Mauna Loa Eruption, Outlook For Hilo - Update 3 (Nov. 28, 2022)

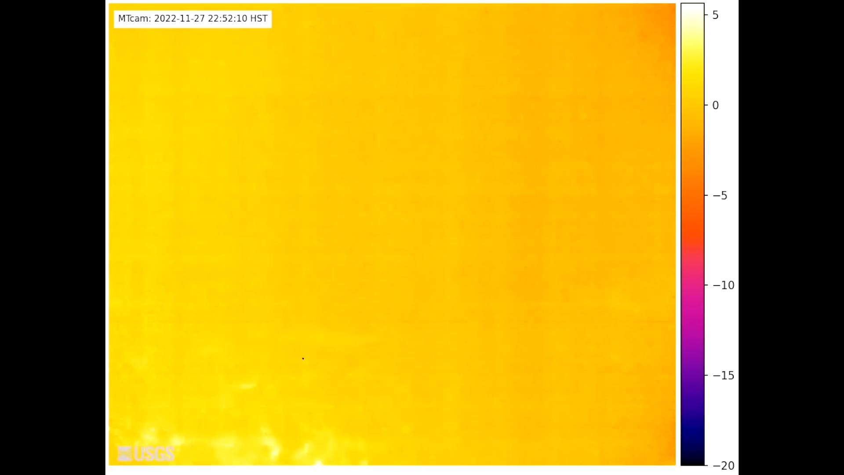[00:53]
It covered almost the entire floor of Makua Veo Veo with lava. Fissure ran from the north to the south end of there. The fissure did, as we can see this morning,
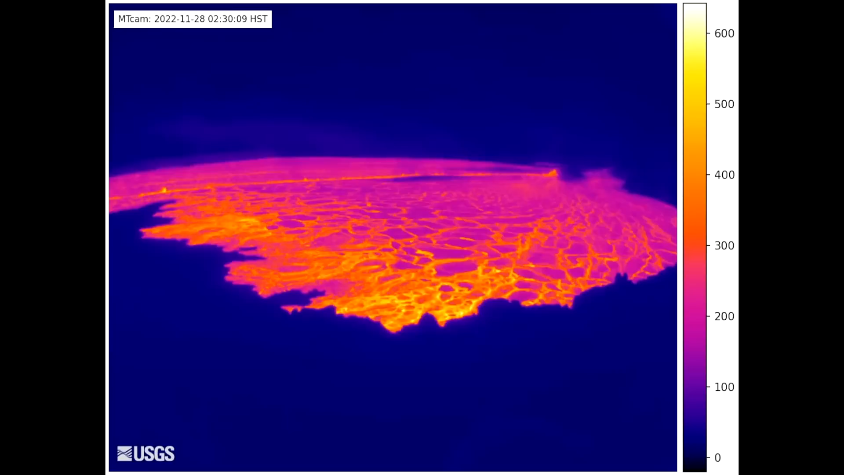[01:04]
did actually leave the actual big caldera,